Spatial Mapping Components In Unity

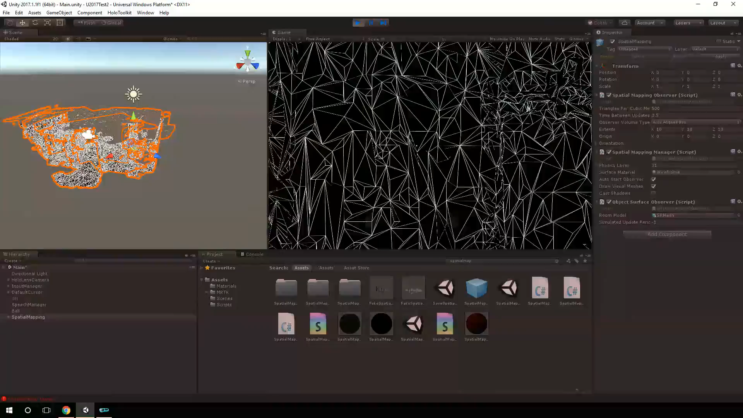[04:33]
then you won't be able to play with this and see how your code's going to work with the spatial mapping data inside of Unity. Because here in the actual, let me delete that.